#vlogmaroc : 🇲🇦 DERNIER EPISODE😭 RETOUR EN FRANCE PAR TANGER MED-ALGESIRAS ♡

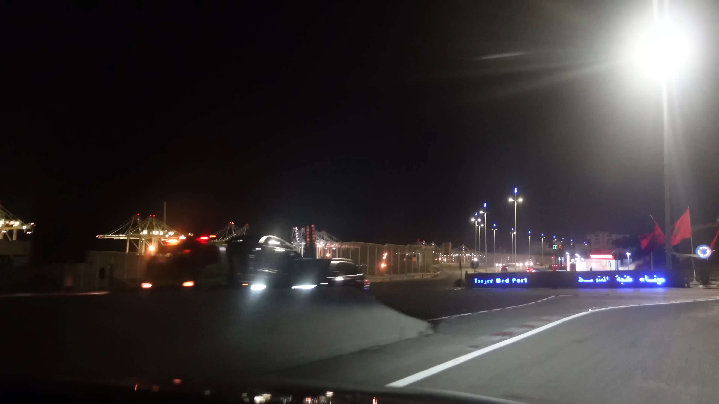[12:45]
On est arrivé. Tangemed. Regarde, on est arrivé. On est arrivé.
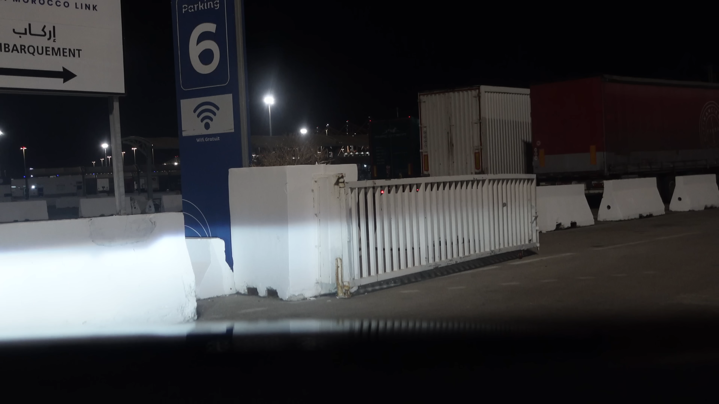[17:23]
Parking 6, embarquement, Africa, Morocco, Link. Oui, je pense que c'est là, ouais. Oui, c'est là. Ça va, c'est pas rempli.